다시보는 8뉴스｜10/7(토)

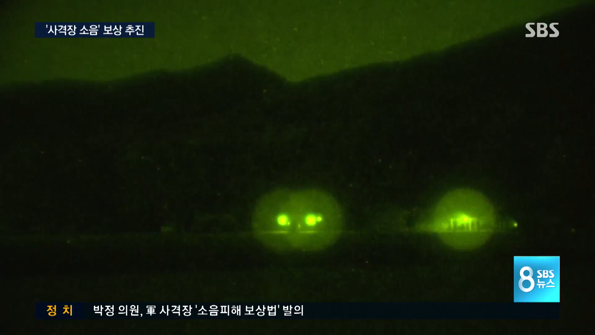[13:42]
늦은 밤에도 사정은 마찬가지. 시도 때도 없이 야간 사격이 벌어집니다.
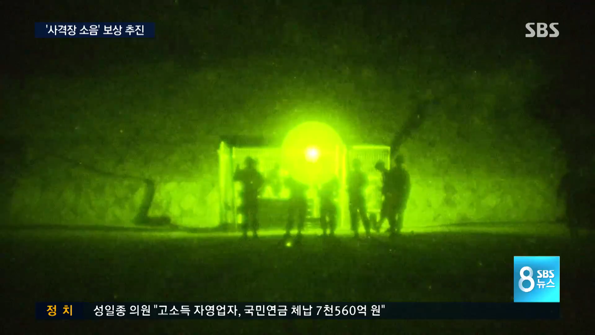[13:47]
창문을 못 열고 자요. 아무리 더우고 열대라고 해도 창문을 열면 너무 소음이 시끄러워서.